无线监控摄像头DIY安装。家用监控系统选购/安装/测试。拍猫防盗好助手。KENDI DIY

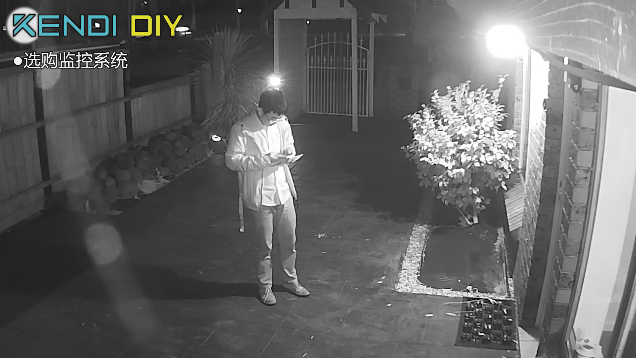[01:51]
的技术按照现在的标准来看已经感觉不是太清晰了不